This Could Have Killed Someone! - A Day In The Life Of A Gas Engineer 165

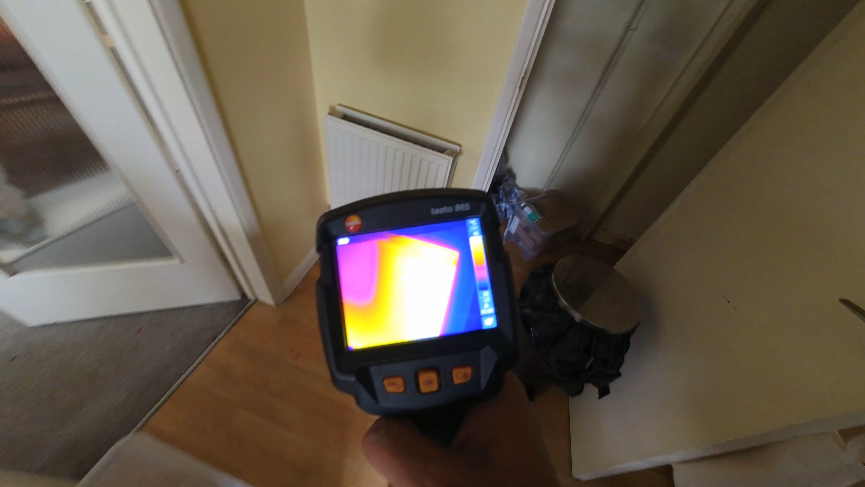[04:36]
That one is hot all the way across.
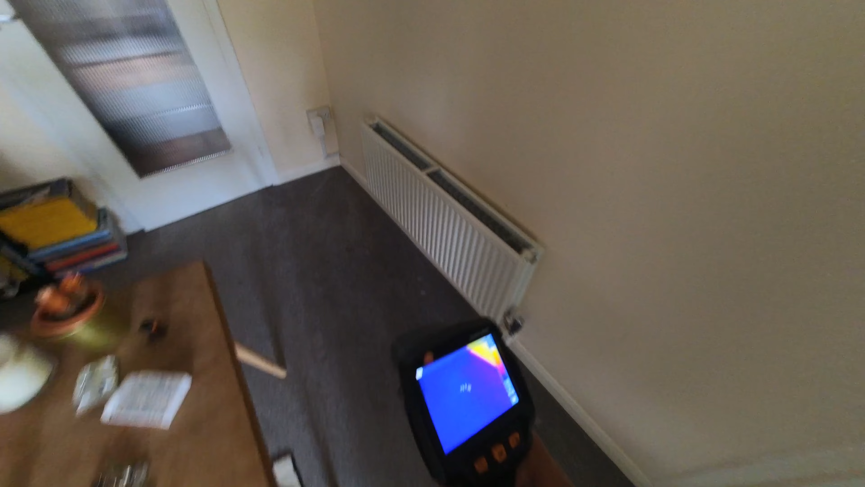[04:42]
And the last one, yeah, hot all the way across.